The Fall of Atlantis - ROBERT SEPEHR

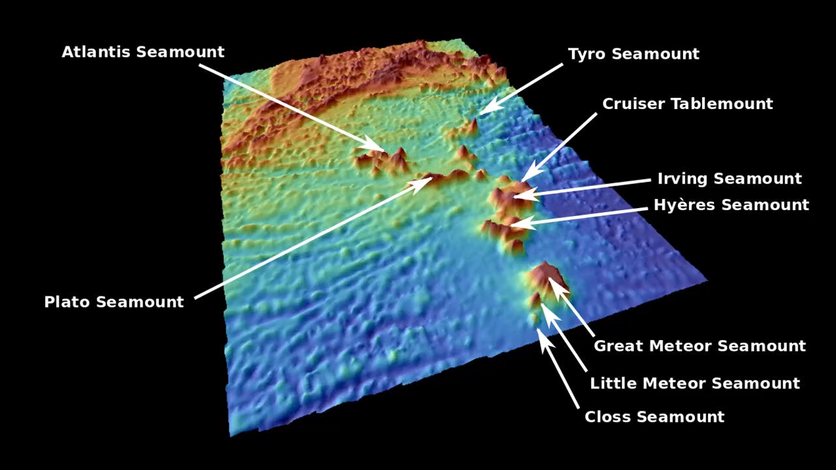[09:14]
and while I'm not sure who named it that, it was discovered and explored in 1947 and 1948, and found to be covered in cobbles and sand.